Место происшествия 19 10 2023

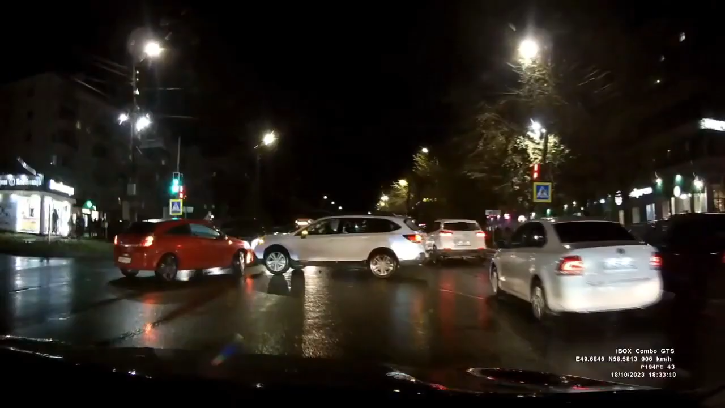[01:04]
дорогу судя по видео в этой аварии виноват водитель красного хэтчбека
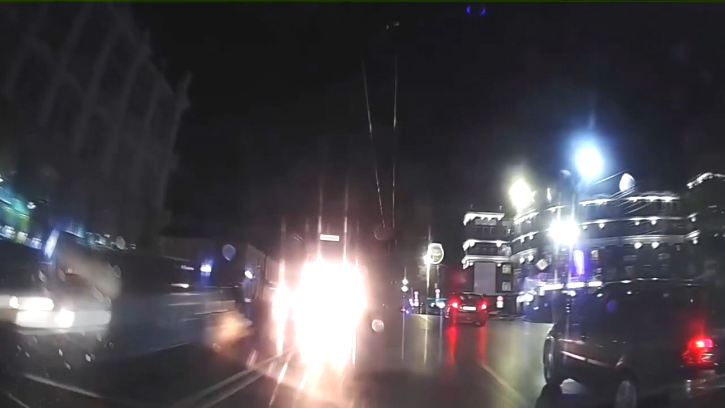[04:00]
закончилась трагедией на улице ленина владелец регистратора спокойно ехал прямо как вдруг увидел перед капотом человека видимо этому пешеходу жизни